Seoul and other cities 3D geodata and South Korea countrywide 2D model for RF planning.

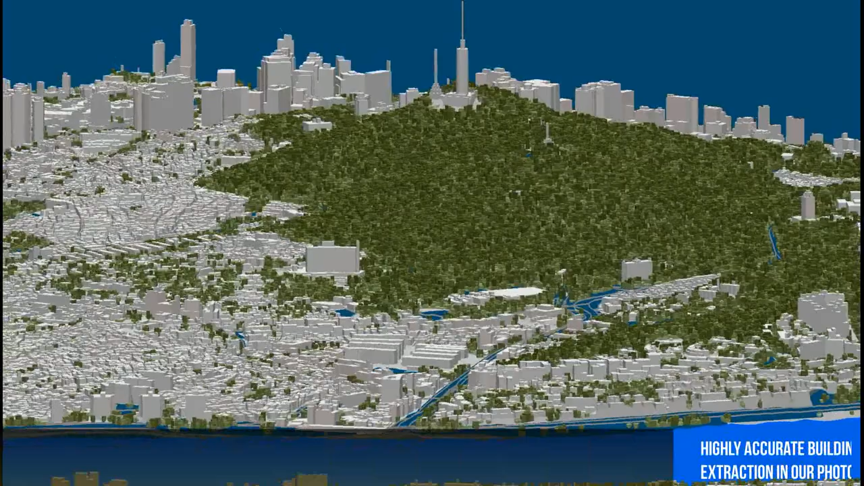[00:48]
Highly accurate building vectors with associated height values as attributes are captured through three-dimensional feature extraction in our photogrammetric software.
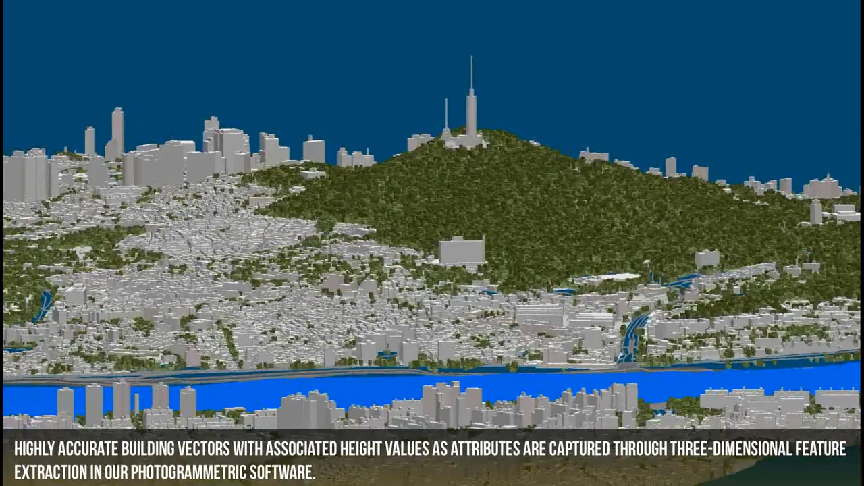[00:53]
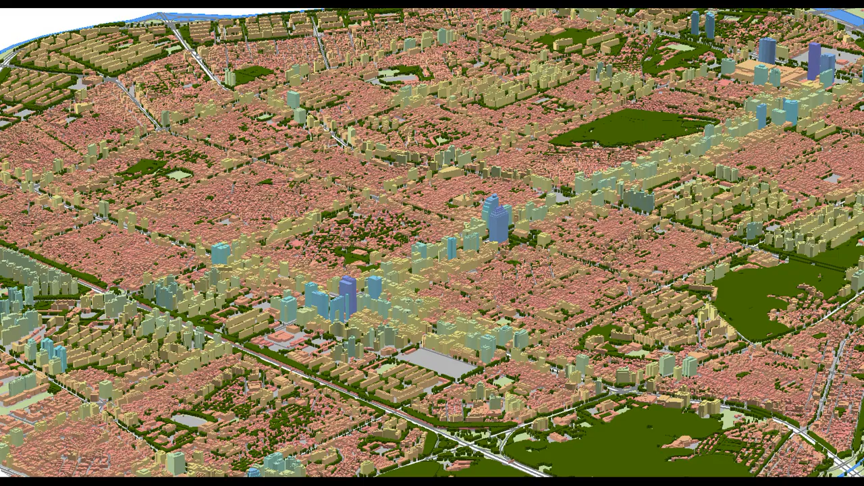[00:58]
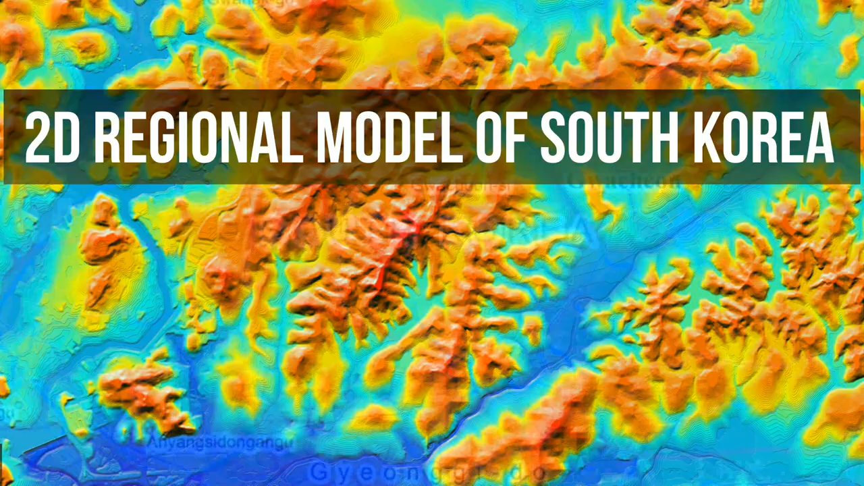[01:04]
The 2D regional model covers the whole area of the country 100,210 square kilometers,